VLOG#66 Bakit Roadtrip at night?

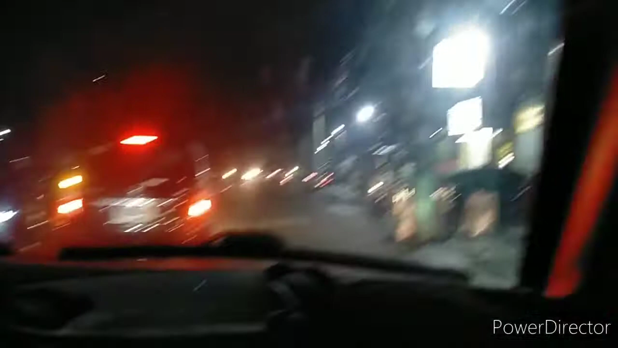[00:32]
going to Manila to hatid my daughter. Guys, mabilis ang biyahe namin kasi walang traffic ang tansa, lalo na ang Tejero.
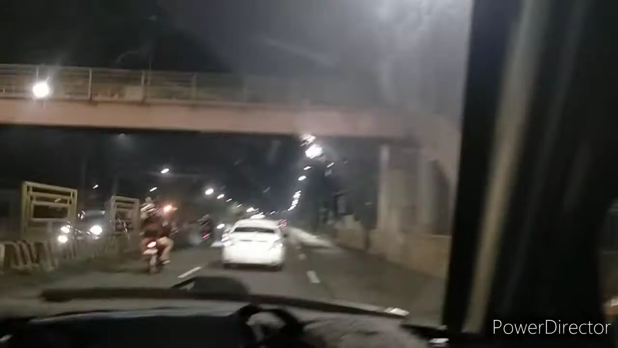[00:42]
Nandito na kami sa EPSA Gate 4. Ayan, mabilis talaga ang biyahe ngayon. Sana naman hanggang doon na sa pupuntahan namin, ganun din.
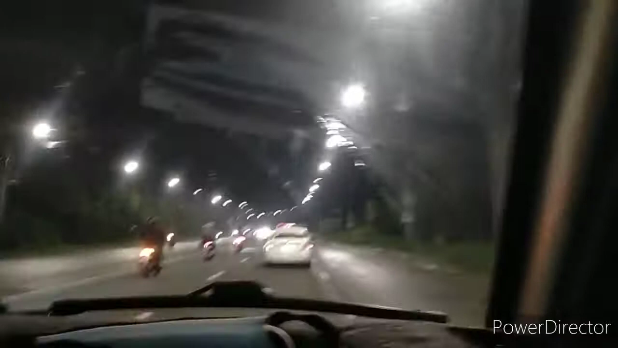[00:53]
Wala nang traffic para mabilis na kaming makabalik. Makakasama.
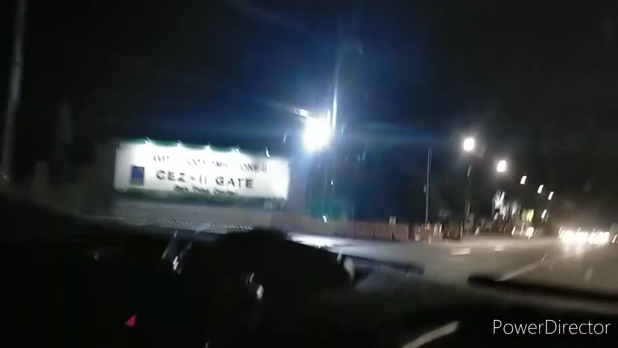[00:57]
Dito na agad kami, guys, sa Gate 5. Malapit na kami sa tulay ng ano, Kawit.
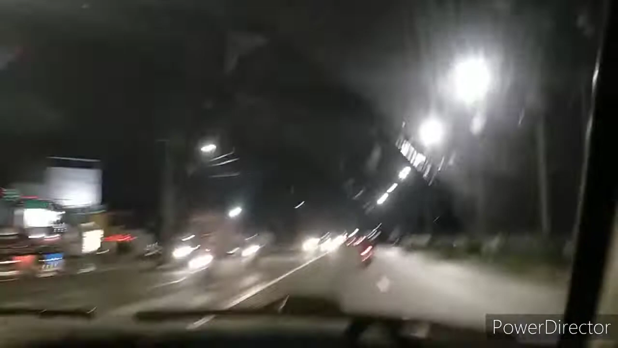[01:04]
Ay, Gentry pala to, Gentry. Tulay na kami ng Kawit, guys. Madilim, pero okay lang. Unahan.
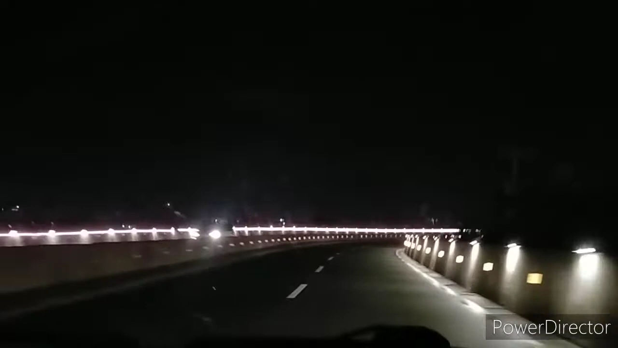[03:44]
Ayan, ang ganda-ganda nga eh. Oh. Napakaganda, guys.
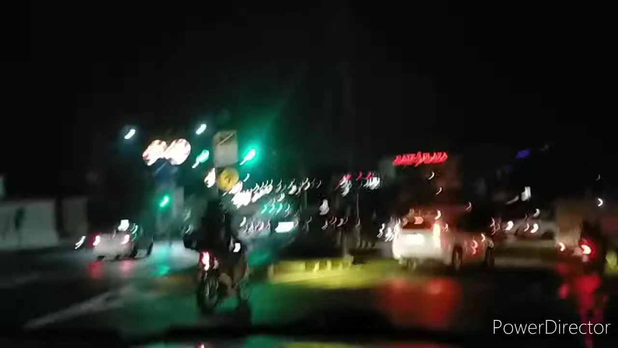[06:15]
Sa Gate 3 Plaza ngayon, si Papa ngayon lang. Subukan Gate 3 Plaza, yan. Dito na kami dadaan, guys.
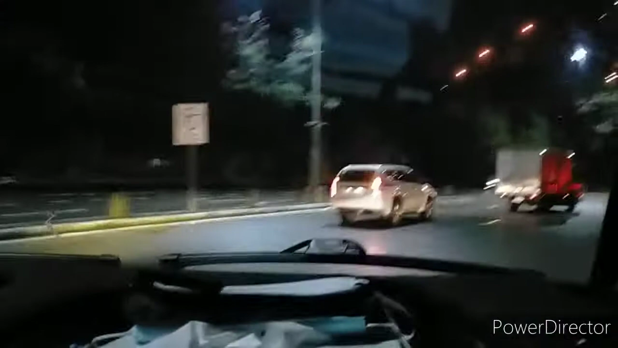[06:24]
Mas mabilis ba dito? Mauwi, mabilis kami. Kasi isang truck.
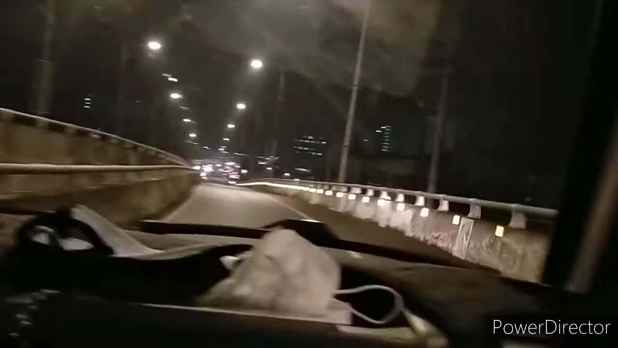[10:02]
Dito tayo dadaan pag nakarita tayo. End na nang naiyak guys, nakababa na kami. Dito na kami sa Coastal Road. Going to Cavitex. Yung anong tawag to? Saan lugar to? Kalayaan guys. Kalayaan na ito. Dito kami sa ano na to? Gate 4 na ba to? Ayan, gate 4 na kami guys. Malapit na kami sa Tansa.